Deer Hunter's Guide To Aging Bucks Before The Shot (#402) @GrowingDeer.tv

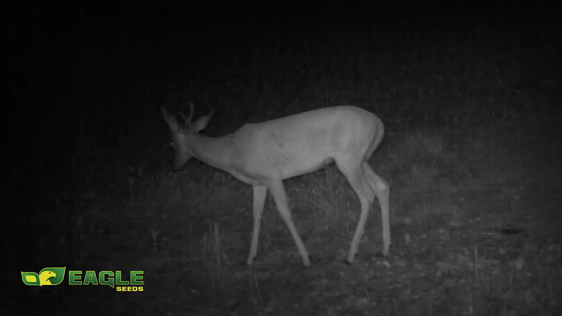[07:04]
If we cover up his antlers – and I do this often on my computer screen – if I cover up the antlers, he looks like a young doe.
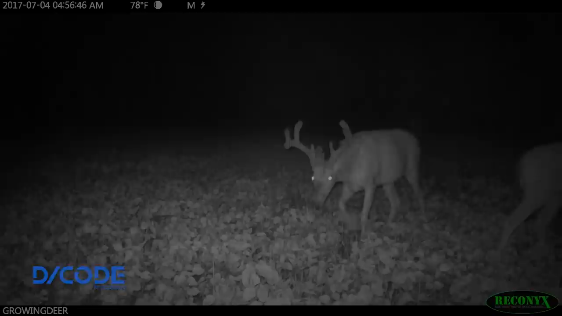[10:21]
We believe the buck in this video is four years old or older. Check out how much more developed this buck's shoulders are than his rump. It seems to me this buck's neck is fuller, more developed at the same time of year and merges with his chest closer to his brisket than the buck we just showed you. His chest is very developed. It's kind of what I call a buffalo chest. In fact, it looks like there's more mass or more weight, if you will, towards the chest than towards the hands. He's not balanced like the three-year-old.